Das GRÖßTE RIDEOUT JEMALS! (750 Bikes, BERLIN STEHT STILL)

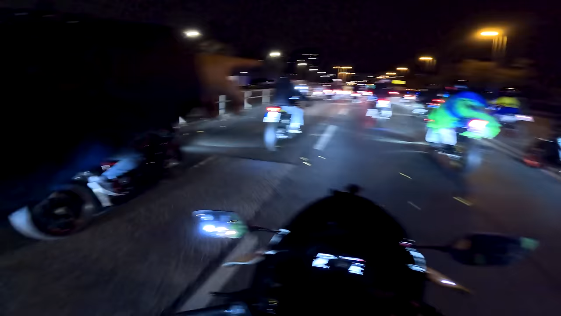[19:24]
Bro, und wir fahren jetzt alle zusammen mit 500 Motorrädern durch die Tunnel.
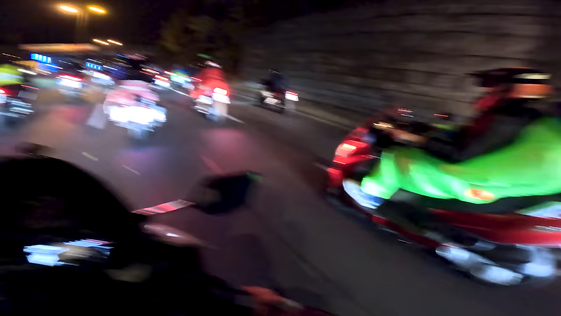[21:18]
Und es sind so viele Motorräder. Guck mal rechts.
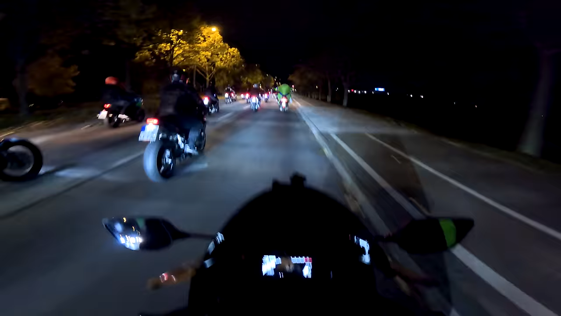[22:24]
Dann können wir uns auch einmal die Menge angucken.
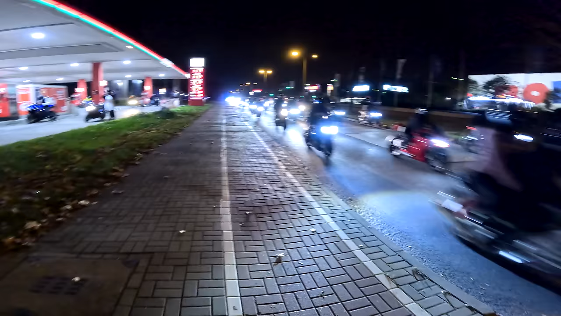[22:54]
Soll ich mal so machen? Das ist crazy. Wow. Es hört gar nicht auf, so viele sind das.
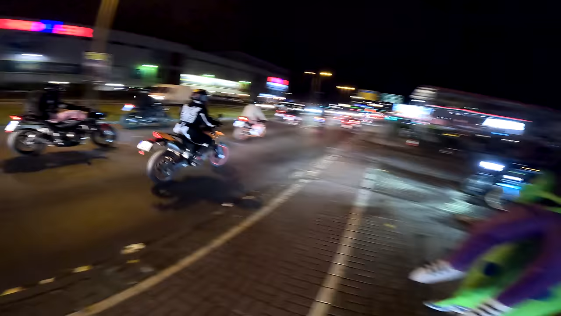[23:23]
Junge. Und die fahren ja schon teilweise zu dritt oder zu viert auf der Spur, Bruder. Und das ist trotzdem so voll. So viele.